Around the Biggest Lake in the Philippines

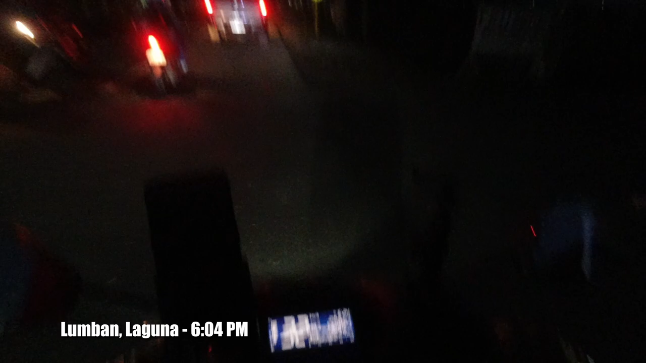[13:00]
6.24 na. Minus 20 minutes. 6 o'clock and madilim na.
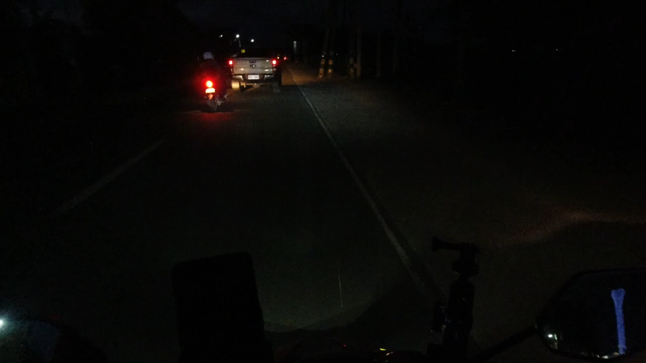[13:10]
Dito na kami sa may Lumban, Laguna. Ito yung Laguna Lake. Hindi na siguro kami taderecho ng Caliraya Lake. Dahil gabi na. Wala na kaming makikita.